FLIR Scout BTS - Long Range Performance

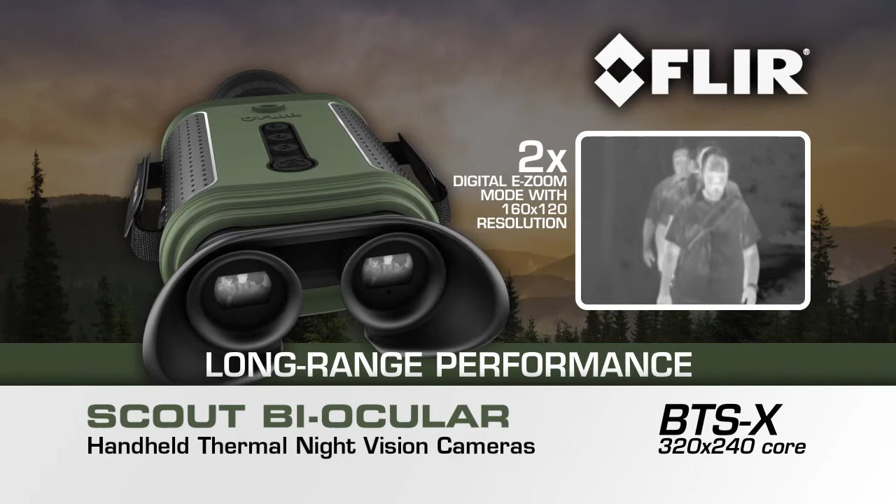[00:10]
With the added power of a FLIR 640x480 core, the BTS-XR delivers extended range performance with crisp, clear 320x240 native resolution in the viewfinder and in the 2x digital e-zoom mode, plus a 4x digital e-zoom with 160x120 resolution.
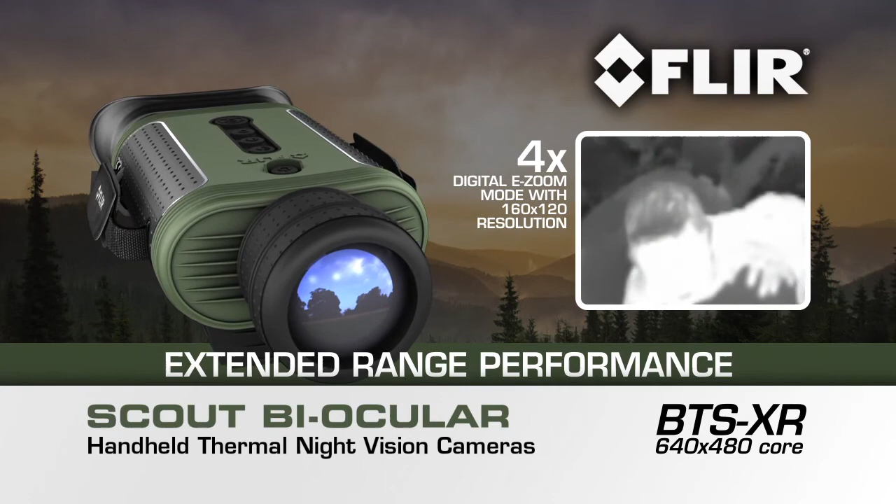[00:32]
Full 640x480 resolution imagery from the
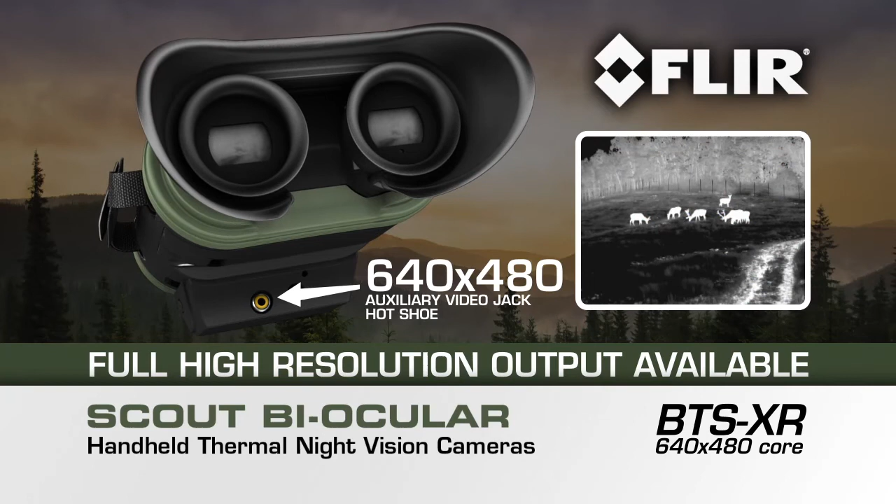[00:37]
BTS-XR is accessible via the auxiliary video jack in the hot shoe.